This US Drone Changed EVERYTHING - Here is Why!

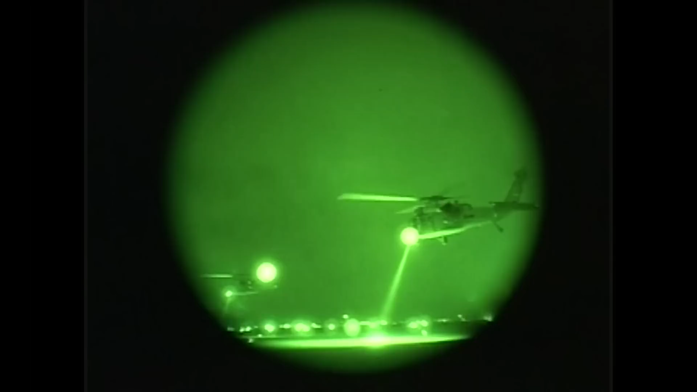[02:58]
including night flight operations, operations in conjunction with manned aircraft, and in-flight refueling.